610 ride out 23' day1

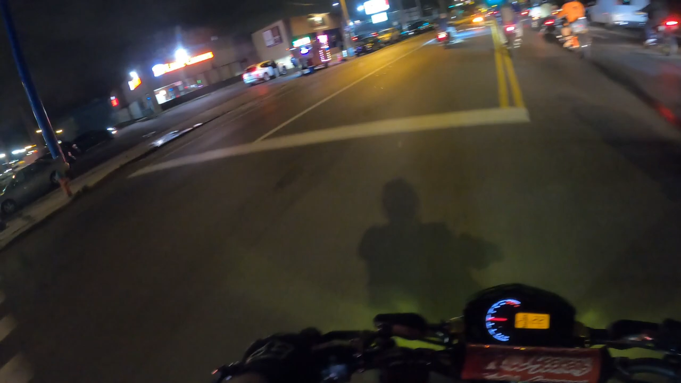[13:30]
All right, so now they're gonna tail our ass for a little bit.
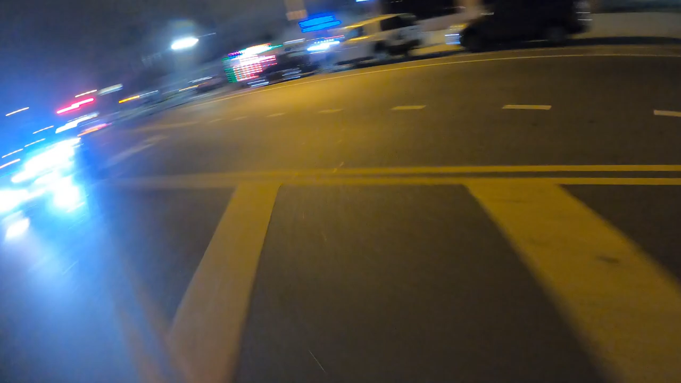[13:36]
Or they're probably just gonna sit there and make sure we're not going by it back again.
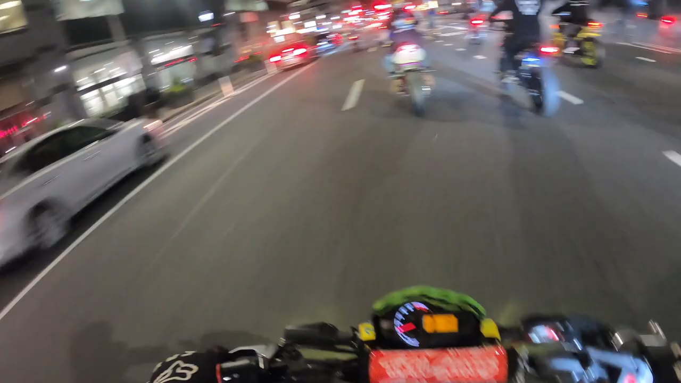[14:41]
Woo! And the fucking smoke show on this bitch! Oh my great googly moogly. VJ out here on some Tokyo Drift shit. Sparks are flying. Fucking rubber's being burnt. I can't fucking see shit. It's all smoky.
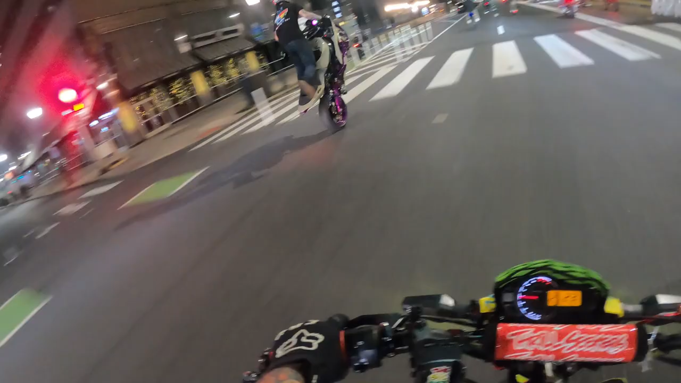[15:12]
I'm inhaling fucking toxic fumes. Oh! I almost fucking ran in the garage.